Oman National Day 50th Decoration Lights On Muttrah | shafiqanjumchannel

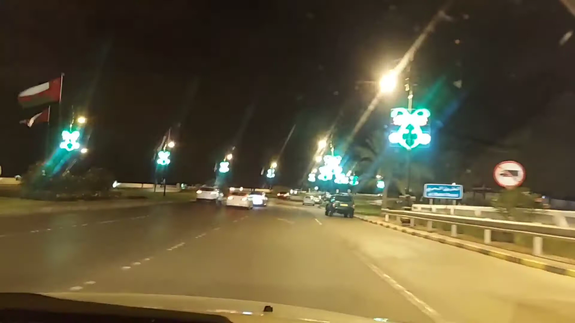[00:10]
ये है मथुरा कॉर्निश, मस्कत एरिया का मथुरा कॉर्निश। हम आपको मथुरा कॉर्निश दिखाएंगे, पूरी लाइट्स, डेकोरेशन लाइट्स ऑन हैं और सीधा एरिया की,
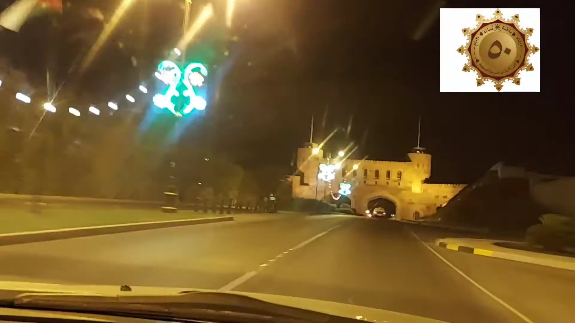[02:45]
अभी हम एंटर हो रहे हैं मस्कत एरिया की तरफ,
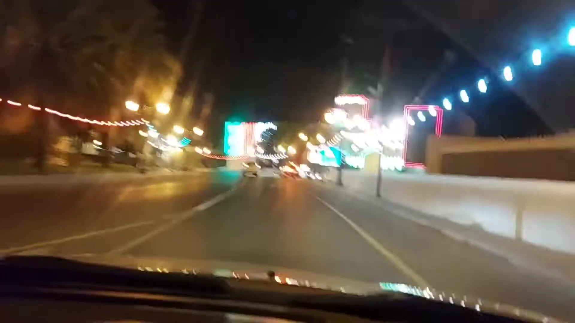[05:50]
यहाँ पर आप देखें माशाल्लाह किला कितना सजाया है इन्होंने, माशाल्लाह कितनी खूबसूरत फोर्ट लग रही है, फुल डेकोरेशन लाइट्स की उन्होंने, बादशाह सलामत की तस्वीर भी लगा रखी है,
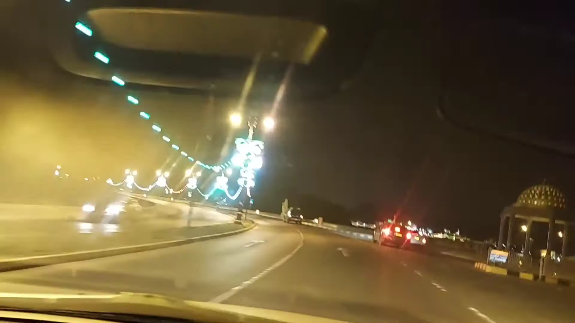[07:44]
यहाँ पर लेफ़्ट साइड में रियाम पार्क है, अभी हम रियाम पार्क के राउंड अबाउट से गुज़र रहे हैं।
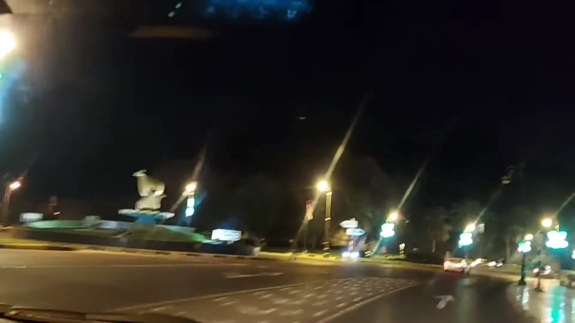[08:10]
मथुरा कॉर्निश का ये मंज़र बहुत खूबसूरत है।
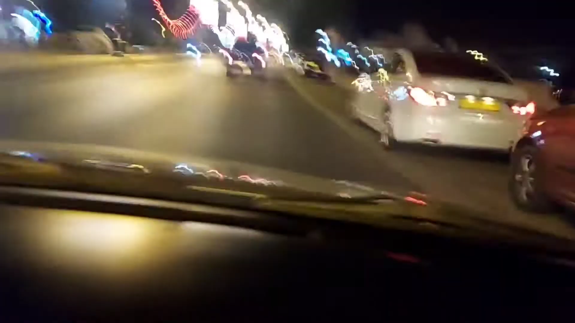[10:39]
अभी हम फिश मार्केट के राउंड बोर्ड से गुजर रहे हैं, फिश मार्केट मथुरा।
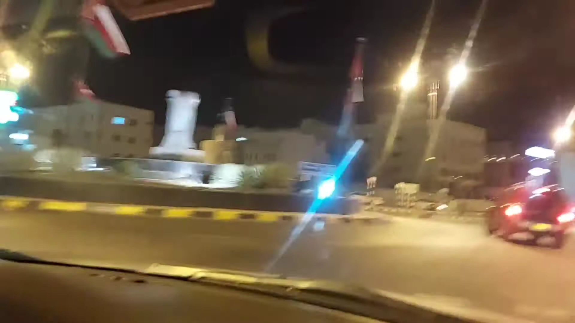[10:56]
डेकोरेशन लाइट्स माशाल्लाह बहुत खूबसूरत लग रही हैं।